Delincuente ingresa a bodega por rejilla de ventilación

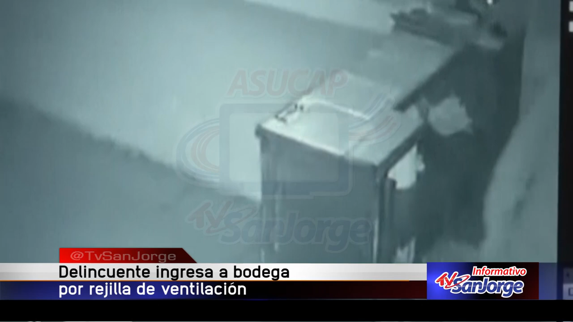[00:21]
En las horas de la madrugada del domingo, a la una y media, entra un sujeto por la parte de atrás, llevándose ocho millones de pesos, una CPU, un celular y una hidrolavadora. Las denuncias están instauradas sin la intención de recuperar la información contenida en la memoria de la computadora. Las imágenes son analizadas por las autoridades con el fin de individualizar a los sospechosos.